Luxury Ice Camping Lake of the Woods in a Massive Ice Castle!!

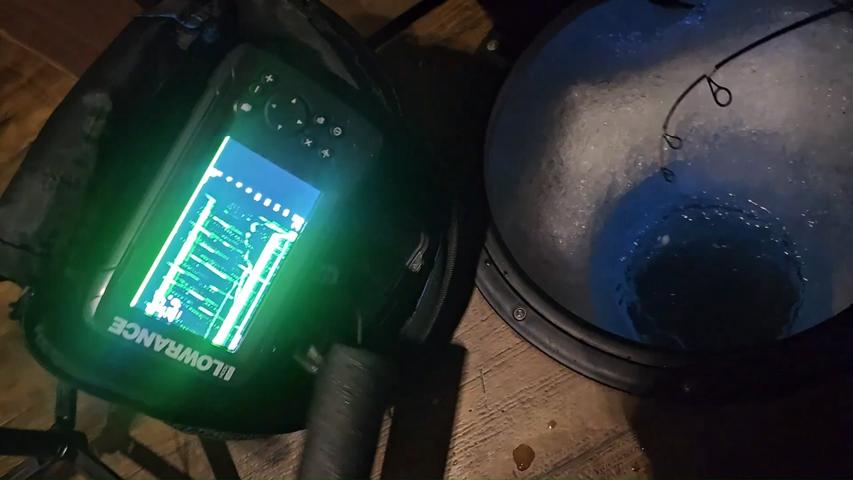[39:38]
Oh, that's a fish. You might have something good here. Oh, it's biting.